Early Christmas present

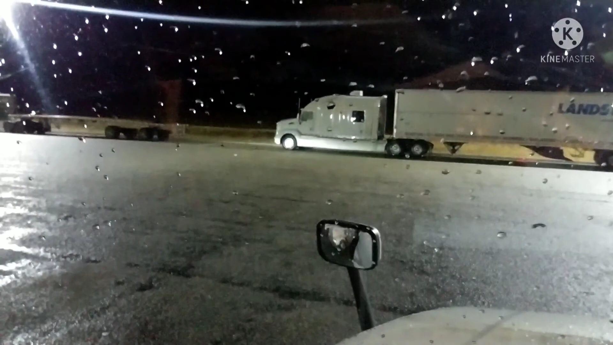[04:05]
Turn your daggum headlights out, so you won't be shining on everybody.